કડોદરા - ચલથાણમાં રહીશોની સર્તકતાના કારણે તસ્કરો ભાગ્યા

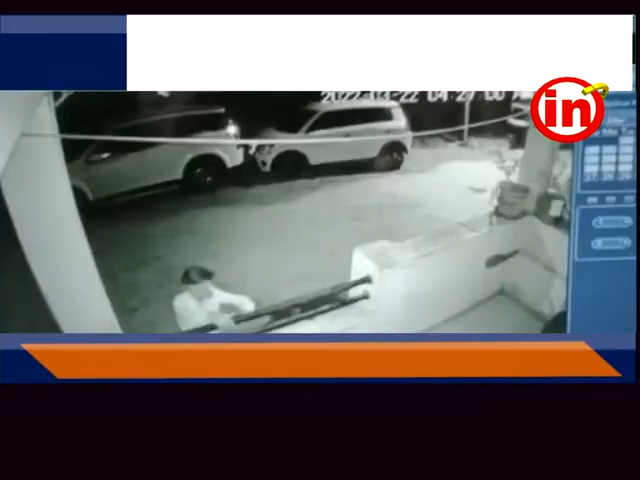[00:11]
चल्थान गामना सिलिकोन टाउन मां मध्यारातरी न अर्सा मां त्रोंड जिटला तसकरो यावी ने एक बंध मकान मां चूरी करवानी कोशिश करी हैती जो के ससाइटी ना रहिशो या चानिया इस
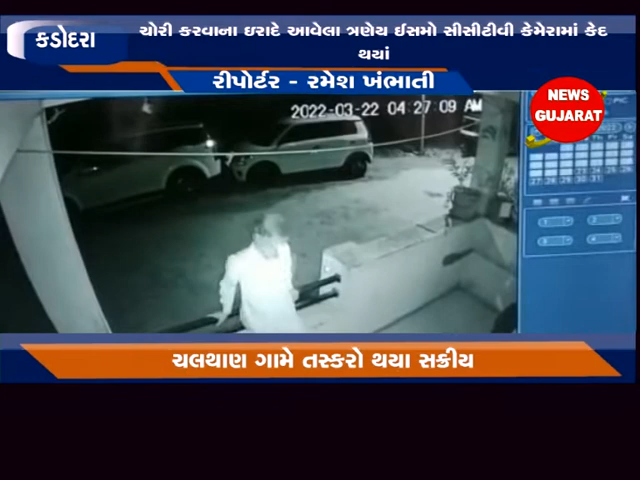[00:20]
समोने जो ताज भारे हो बालो मचावता तसकरो भागी शूटिया आता जो के समगर घटना सिसी टीवी क्या में रमा कैत था ही चवा पामी हैती
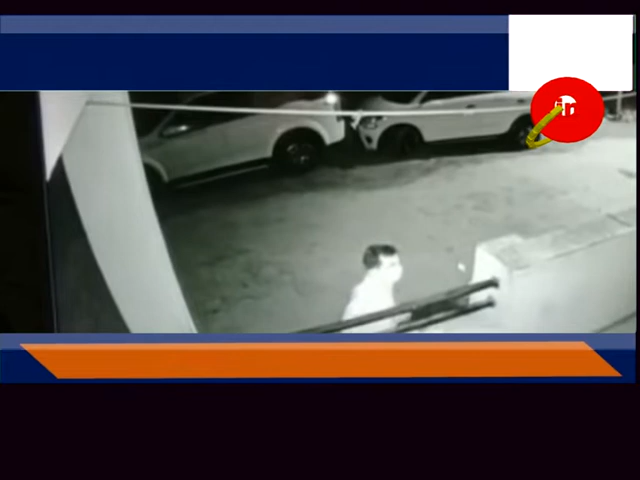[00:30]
झाल में बाल Прोजिश कर
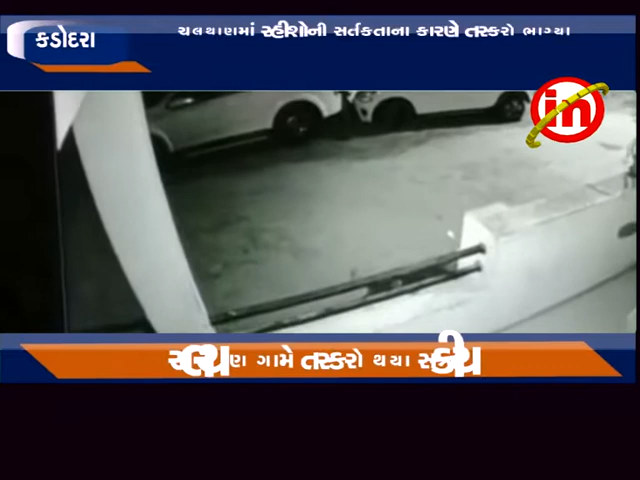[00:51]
दो जग इसोसे टीमा जो जो कामा चानिया कर्